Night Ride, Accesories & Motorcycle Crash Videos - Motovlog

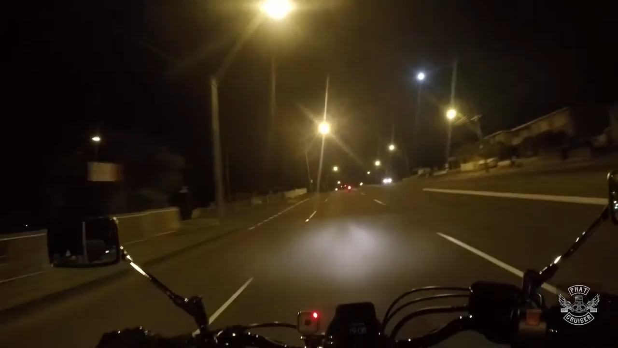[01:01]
you'll notice an immediate difference between this and my usual videos and that's that it's dark yes this is my first night ride my first digs in my mind anyway bit excited about it to be honest the weather's been a little bit warmer and I thought it was the opportune time to get out in the darkness and see what it's like out here in the black nothingness so let's see how we go
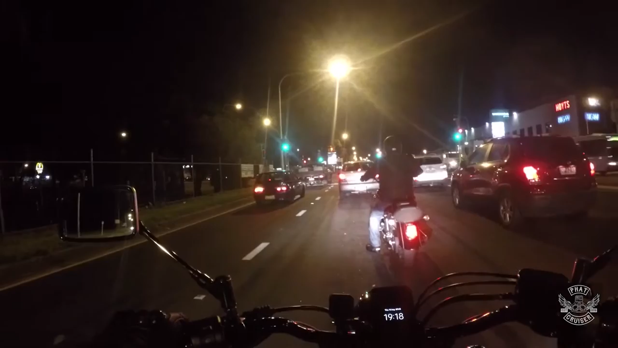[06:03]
what's around me which is which is probably a good thing so I do have Blinky with me once again and we're just taking a cruise down into Wollongong we're gonna just ride around for a bit maybe find a place to have a coffee
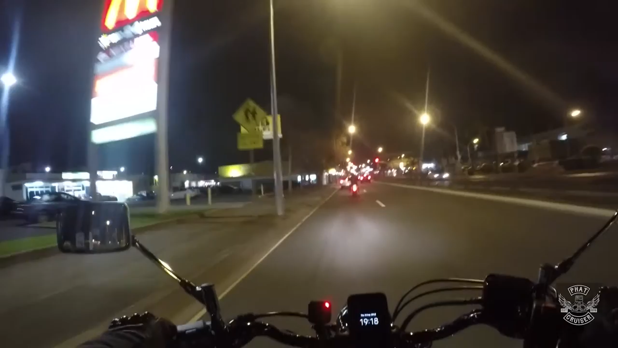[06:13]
I'm not gonna be out for too much I'm not doing anything spectacular but should be good nonetheless